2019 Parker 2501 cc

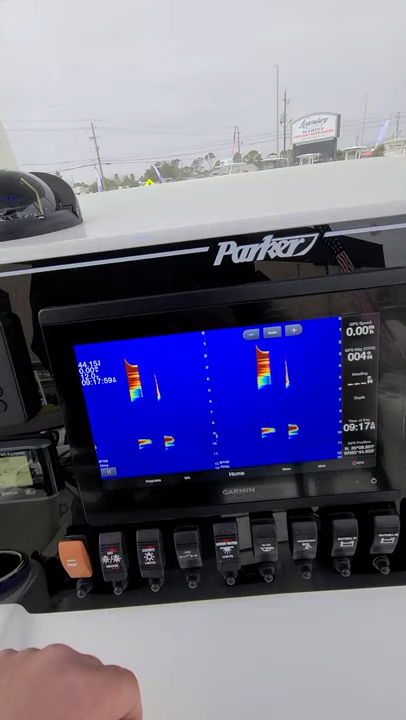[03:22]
It's gonna not read properly, but you can see it knows it's there.